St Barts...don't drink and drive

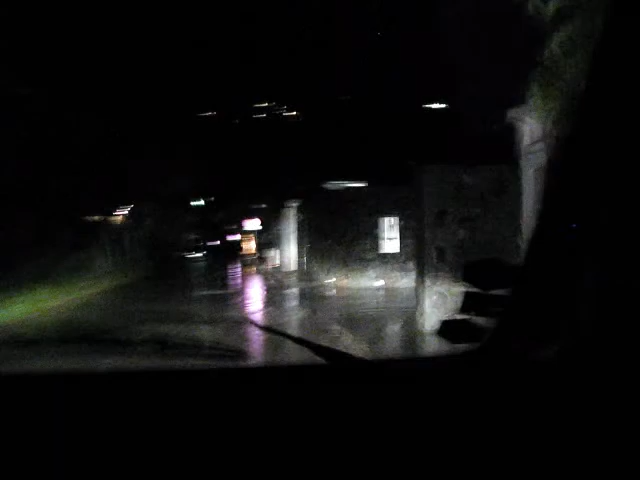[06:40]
Come on. He's too funny. And they have a new sign for Annie, so it's easier to see now. It's on the left.
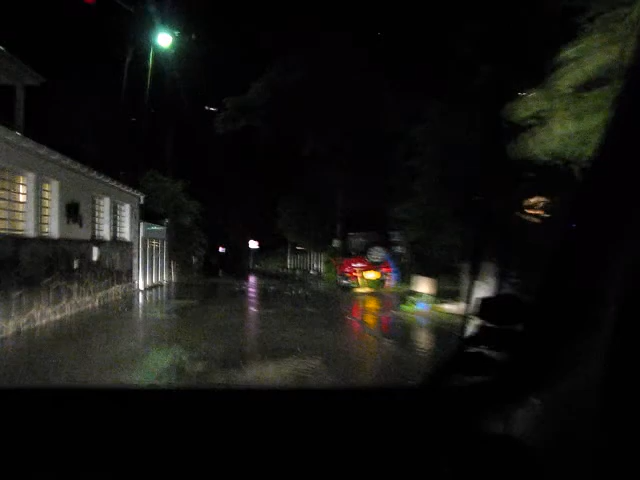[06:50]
It's a big Annie sign. I found it says Annie's. It should say Love and Goose. Ah, maybe that's what it says.
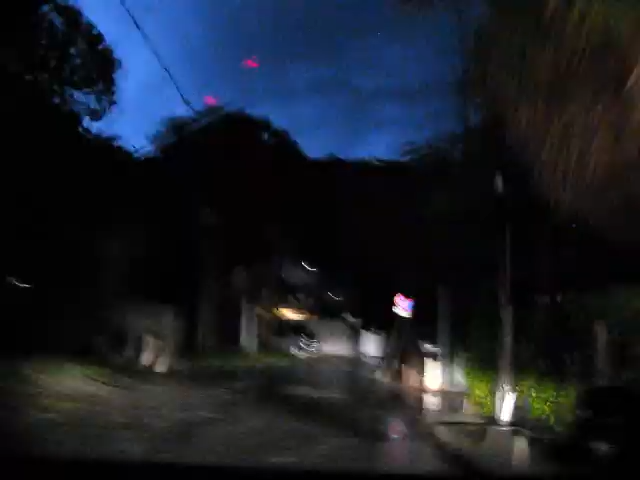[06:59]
Or Bay Day's On.
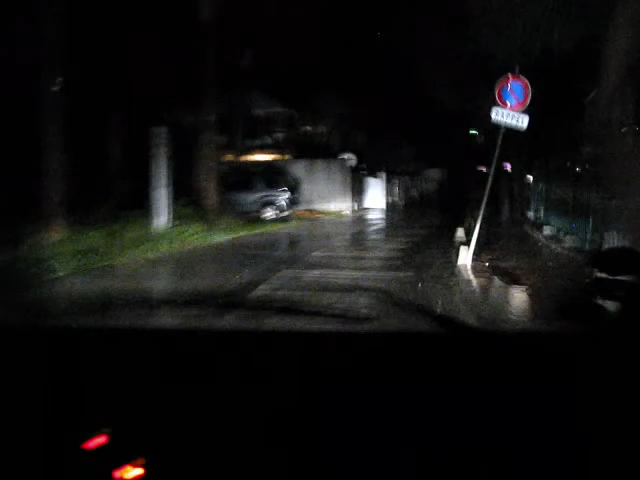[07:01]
Yep. Wait. See, what's this big sign up here say? It
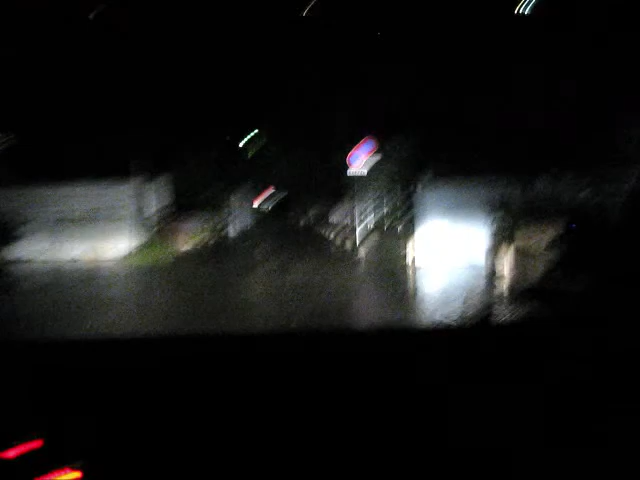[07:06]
says La Lang Goose. Oh, and Bay Des Anges. Look at you. Look at me with my knowledge, my smartness.
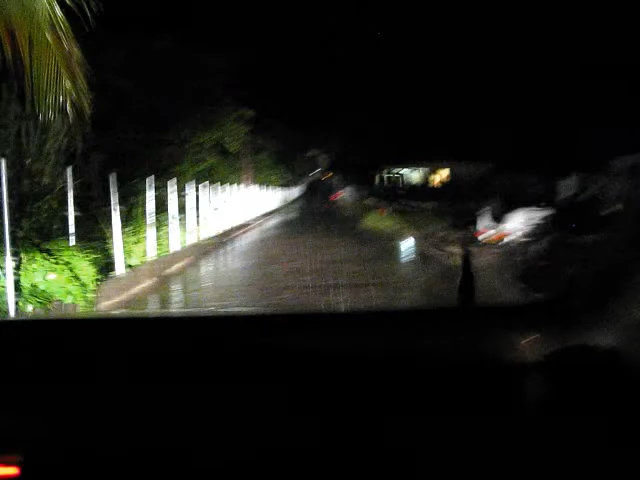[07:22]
Jack, cinematographer Jacqueline Bolak. I am. No last names, oh, right? Oh, Jacqueline Bolak.
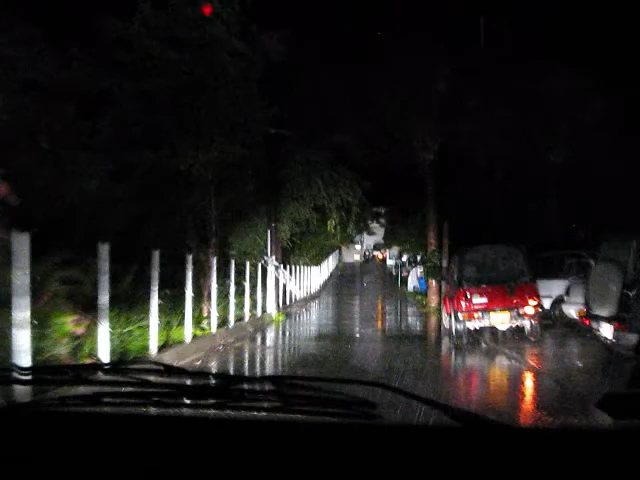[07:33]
La Langouste, another sign. Look at this. We don't have to worry anymore.
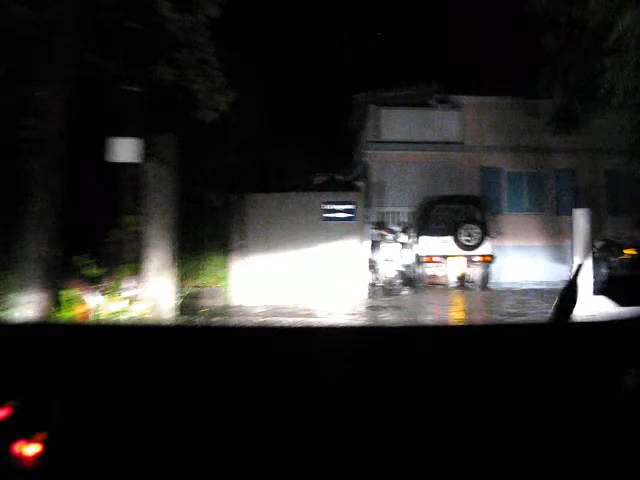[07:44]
We know where we are. Comme quoi sur Transair. C'est de la pop avec un max de rock et toujours de la bonne musique. Way le parking lot. Oh, look at this. Another big sign. Restaurant La Langouste parking. Oh, wait a minute. I'll put the high beams on for that. This is the first. Look at this.